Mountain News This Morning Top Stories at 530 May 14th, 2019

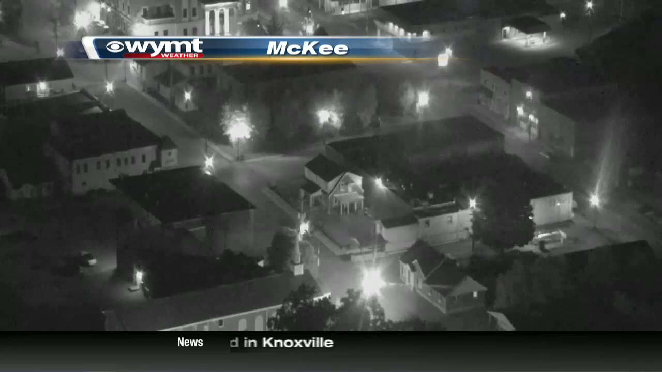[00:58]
We see the weather camera there, where it's been pretty foggy at times, and so just be careful as you head out the door this morning.